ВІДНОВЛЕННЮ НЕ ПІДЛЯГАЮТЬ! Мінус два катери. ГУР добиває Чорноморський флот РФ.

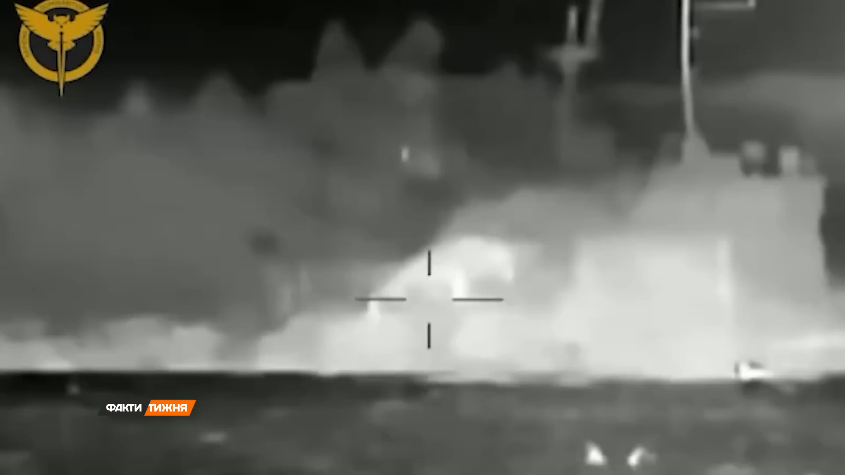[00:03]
Спецоперація «Гуру Криму» – зірвати плани росіян усього за одну ніч.
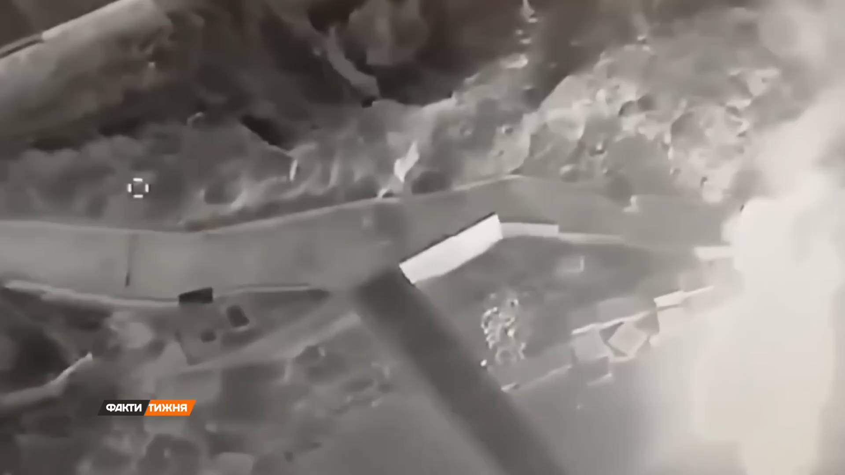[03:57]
Місцеві телеграм-канали повідомляли про те, що у Чорноморську, де все відбулося, також були влучання в російські казарми, що розташовані неподалік уражених катерів. Тож, скоріше за все, це була комбінована атака. Є таке припущення, що там якась концентрувалася якийсь підрозділ,